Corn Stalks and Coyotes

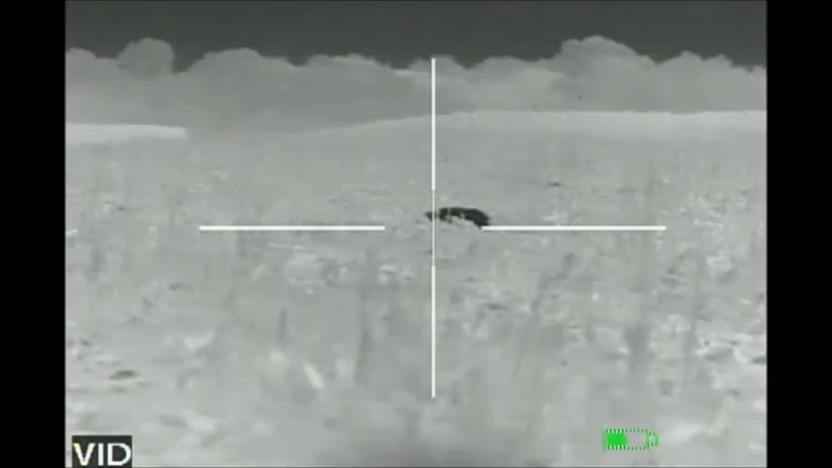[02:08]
How many hits did he take? He's hell, still kicking. I hit him four times, I know. That's got to be a big haul.
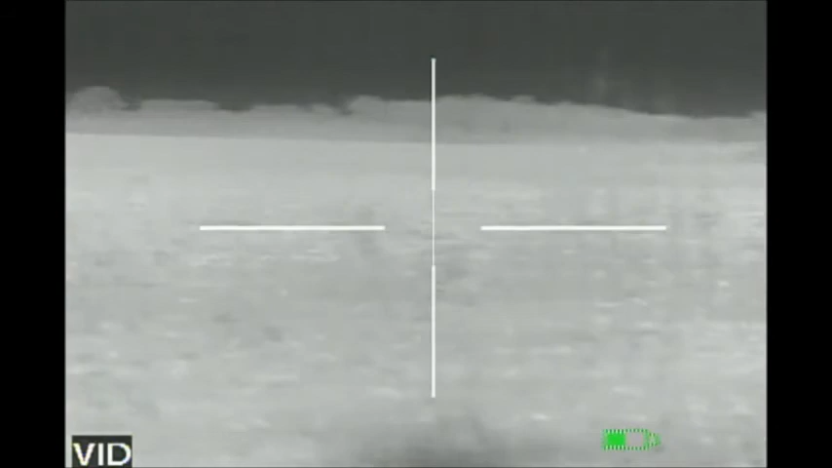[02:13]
Oh, I think I got mine down out there. Oh, I know you did. I saw him go down.
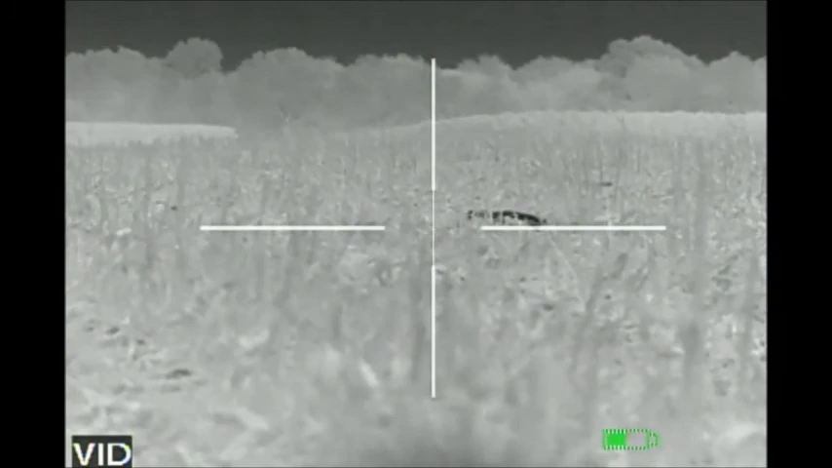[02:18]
That second shot, you nailed him. Oh, he went down? Yeah, he did. I got corn stalks my way.
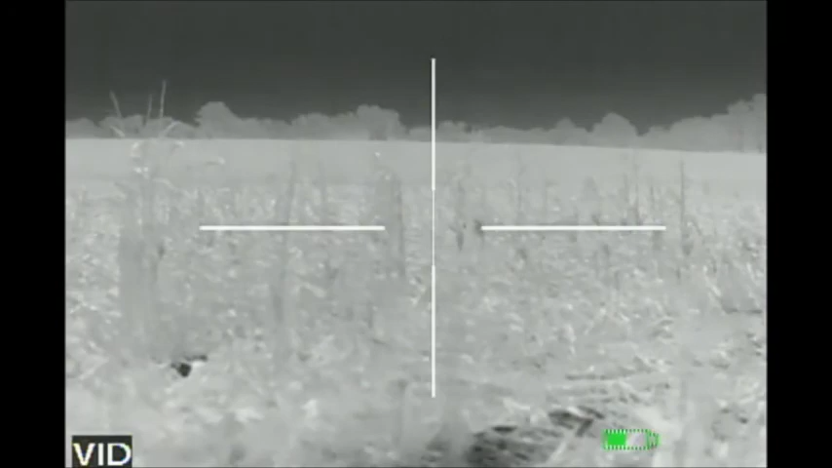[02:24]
I couldn't see. All right, you ready? Let's go.
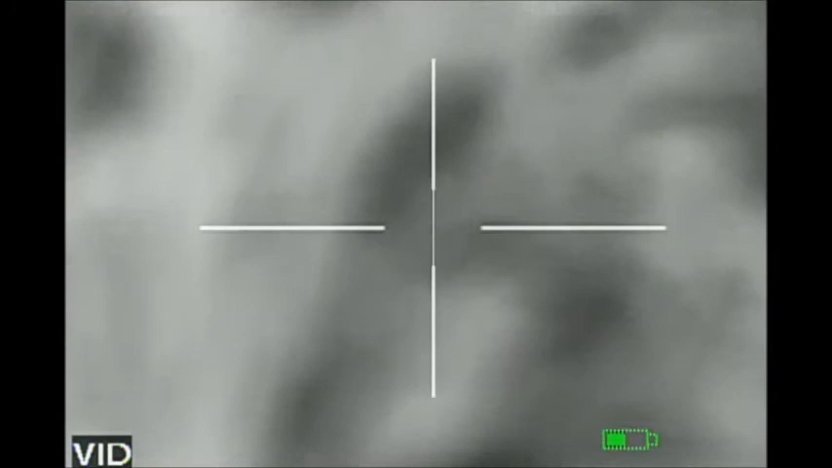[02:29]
Yeah, we both hit this one on the front shot.
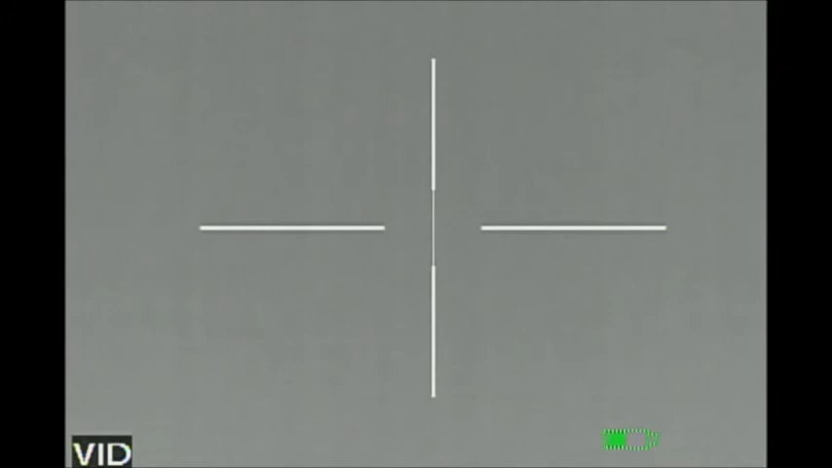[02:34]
Then the son of a bitch got up and started walking toward him.